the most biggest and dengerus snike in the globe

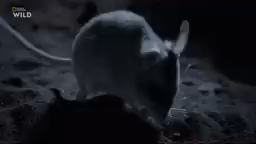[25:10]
Пугливый и бдительный грызун всегда на стороже.
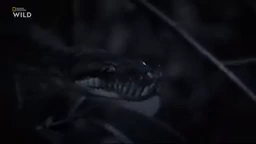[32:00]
Ее язычок пронзает воздух. Ловит сигналы о добыче.
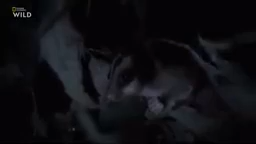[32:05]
Как только цель найдена, самка направляется к ней.